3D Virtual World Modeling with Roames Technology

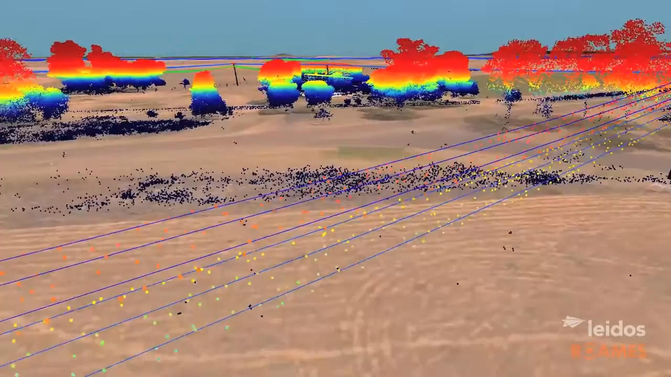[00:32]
Roams does this by using LiDAR technology and ultra-high-resolution imagery.